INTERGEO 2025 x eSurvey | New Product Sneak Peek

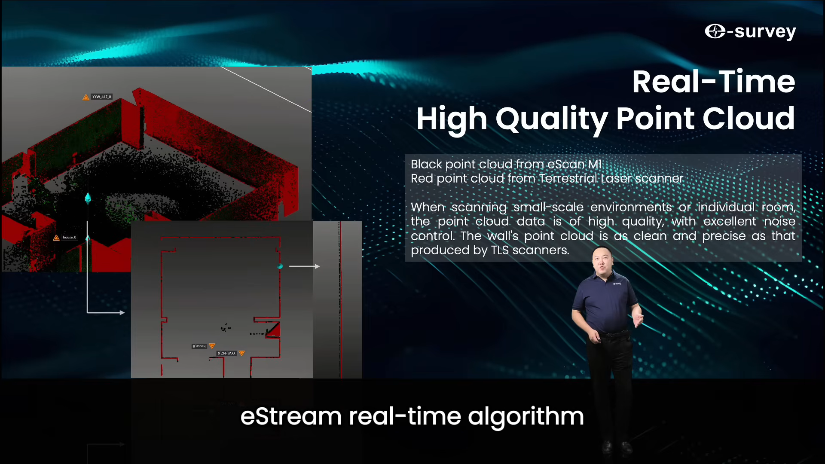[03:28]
Its key advantages include, real-time algorithm, compute with scanning, instantly outputting colored point cloud, solid high-speed storage, no heavy data reduction, reserving raw point cloud detail,
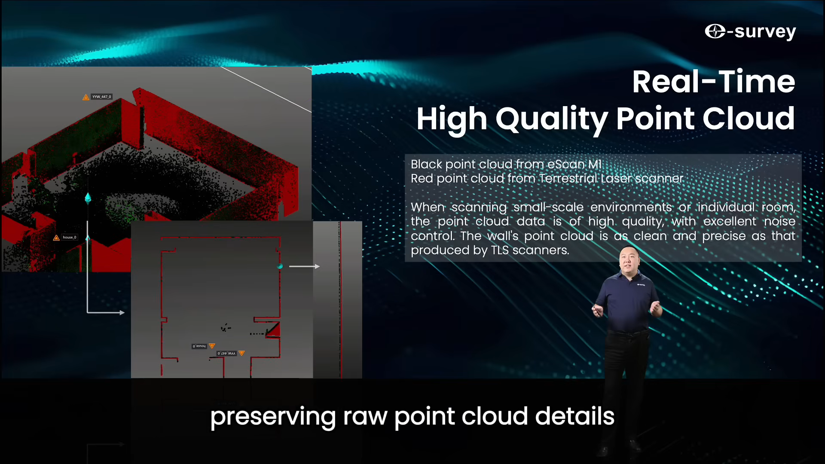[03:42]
and restoring full spatial, temporal accuracy, real-time data verification,